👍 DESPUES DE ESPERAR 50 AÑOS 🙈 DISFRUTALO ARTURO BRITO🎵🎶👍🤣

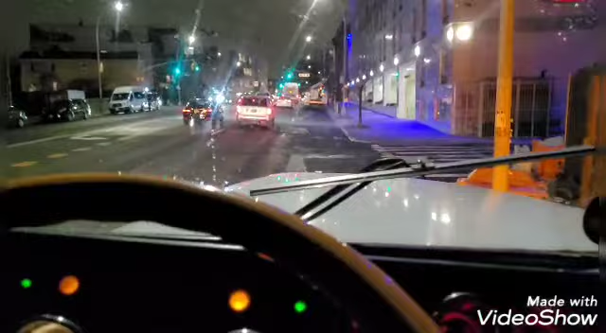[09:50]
aquí en la calle 112 Place y Norton Boulevard aquí en Queens. Así es que los voy a dejar un momentito
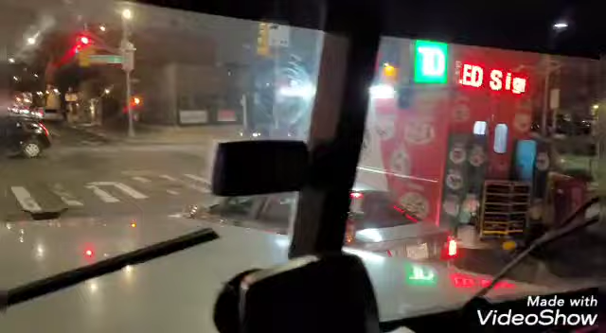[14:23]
Estoy súper tardísimo. Voy a llegar barriéndome allá en Columbus temprano. Ay, papá, esperando no caiga nieve por ahí en Pensilvania, porque si no, esta carga no será entregada a tiempo.
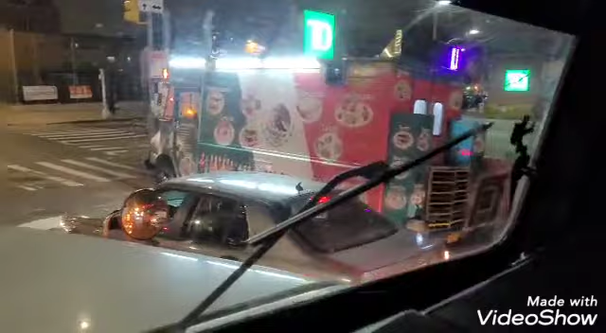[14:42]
Pero dijimos que sin chillar, así es que es la que hay por aquí, por la Northern Boulevard, aquí en Queens, Jackson Heights, Nueva York. Es de noche, no se ve mucho, pero bueno. Saludo ahí para el chango.
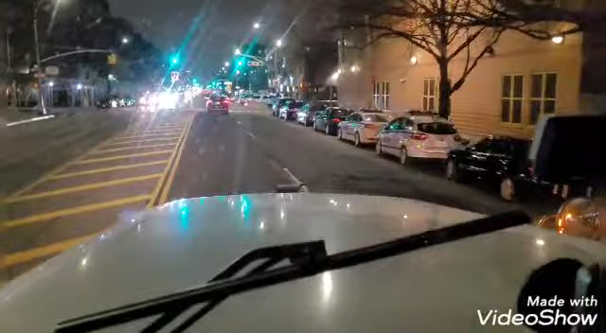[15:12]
Me va a cargar el payaso. Un saludo ahí para el chango león que vive por aquí. Para Lalito, ahí está. Échale ganas. Para Miguel Aguilar, que vive por aquí en Woodside, Queens, Nueva York. Por aquí cerquita.
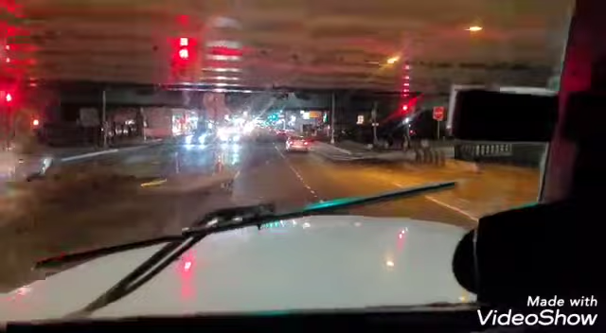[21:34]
Aquí estamos pasando el Vicky Bee, que es lo que está aquí arriba, o lo que viene siendo el 278.
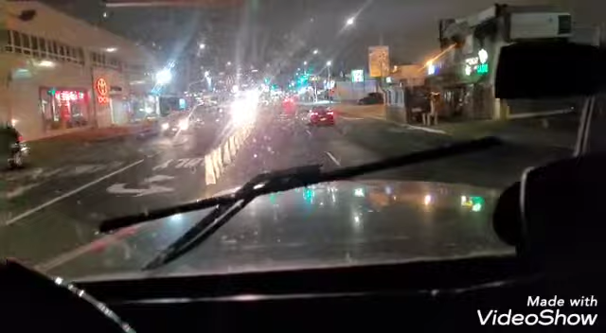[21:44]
Brooklyn Queens Expressway. Imagino que Miguel Aguilar vive por aquí, pero ahí para la otra, carnalito. Hoy no tengo mucho tiempo, si no, me quedaba por aquí parqueado.
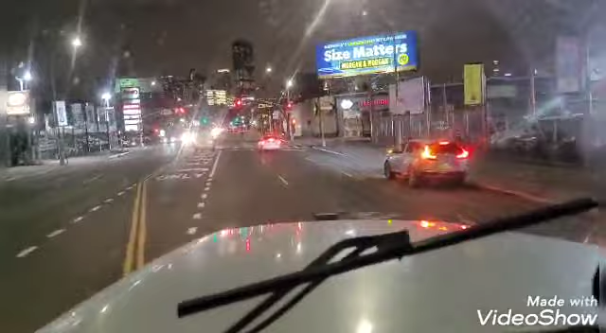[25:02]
Pues por aquí seguimos con elegancia. Aquí adelantito está el restaurante La Choza del Gordo.
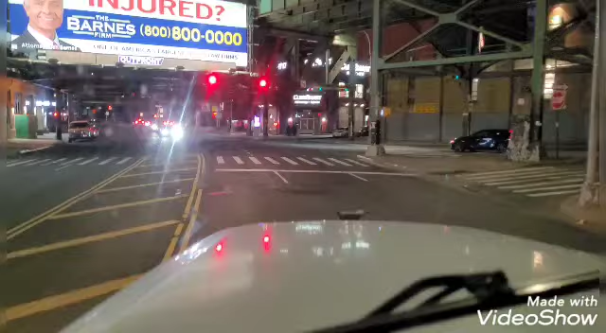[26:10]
Entonces vamos a agarrar aquel. El puente de la 59 con elegancia. Aquí por el. Aquí se llama Queens Plaza. Aquí vamos a entrar al puente de la 59
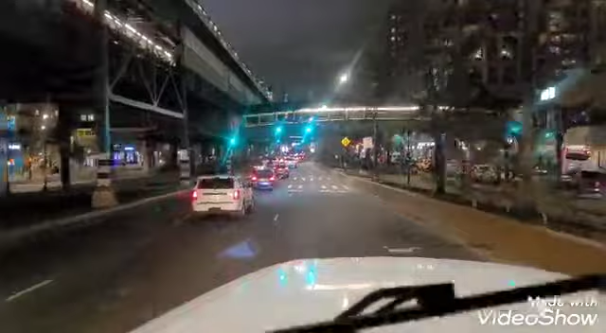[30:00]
¿Cuál muñequita? Así luce de noche el Queensboro Bridge.
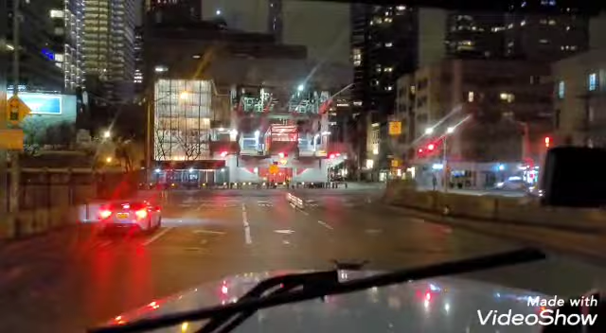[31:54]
Bueno, ya estamos aquí en la segunda avenida ya.
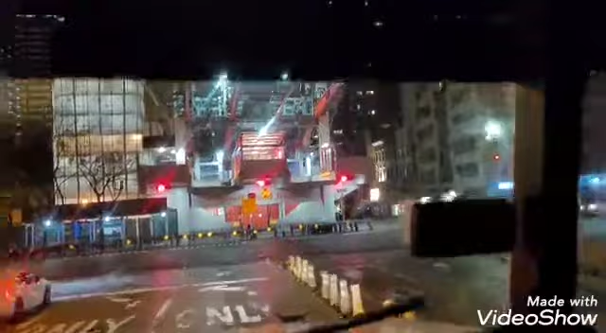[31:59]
Ahí está el teleférico que te lleva aquí a la Roosevelt Island.
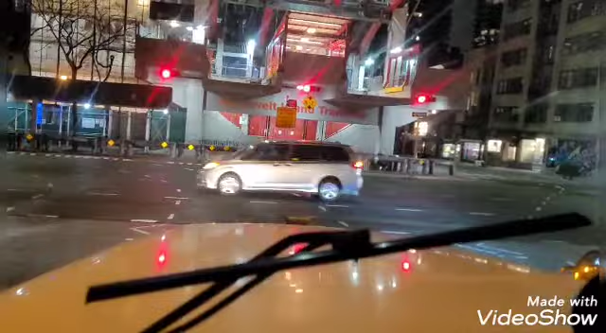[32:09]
La islita que está en medio del East River, entre
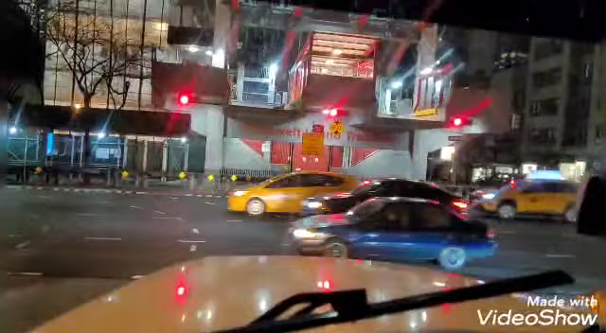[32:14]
Manhattan y Queens. Esa es la que hay, colegancia.
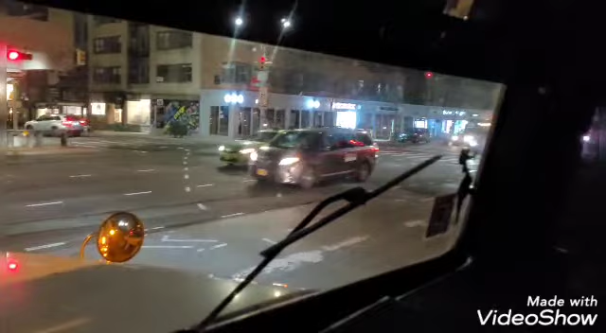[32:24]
Vamos a hacer una izquierda aquí,
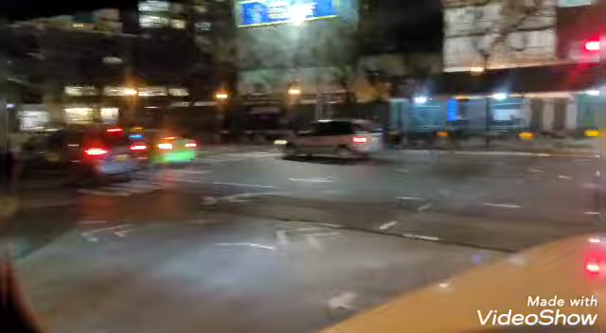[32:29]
para hacer otra izquierda en la 57, otra izquierda en la 50, digo, en la primera avenida, y hasta arriba, hasta cruzar el Willis Avenue Bridge para agarrar la 87 norte, y después el George, la 95 sur para cruzar el George Washington.
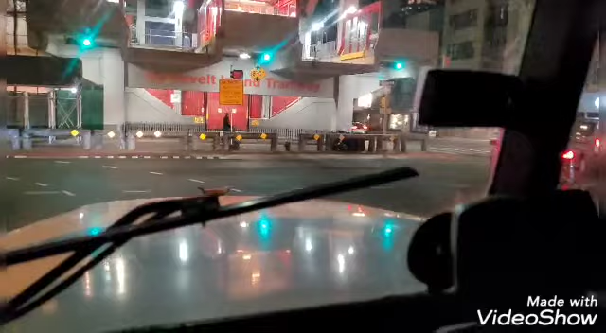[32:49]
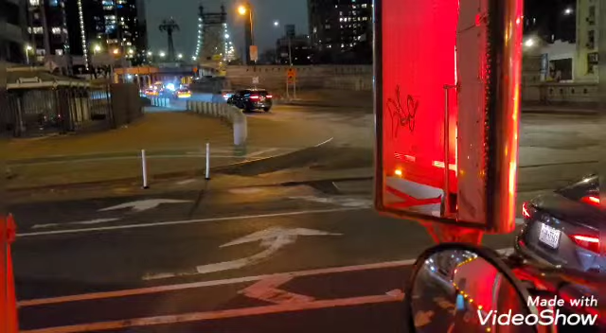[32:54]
Ahí está el puente que acabamos de cruzar.
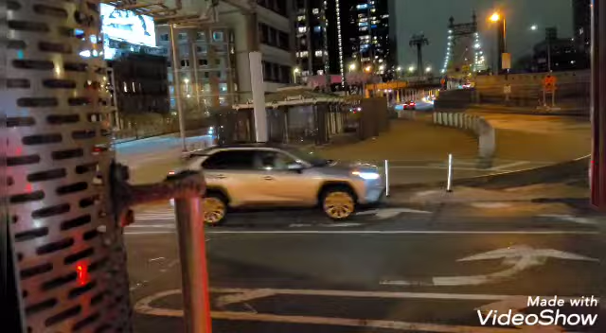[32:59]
Y ahora sí, estamos aquí en la segunda avenida. Aquí a dos bloques. Izquierda. Y subimos por la primera avenida.
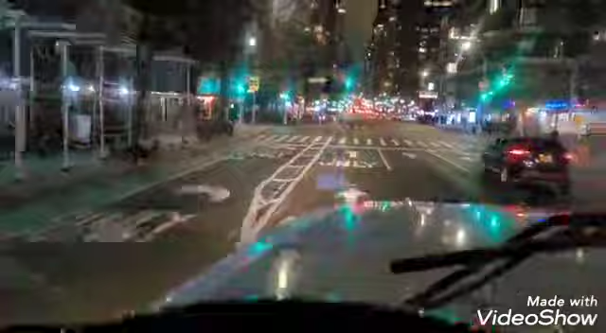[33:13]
Esta es la 57. Vamos a hacer izquierda aquí. Así es que, pausa. Me acuerdo que hace unos años un güey me estaba diciendo que por aquí no se podía meter uno con camiones, que no sé qué, y quién sabe cuánto.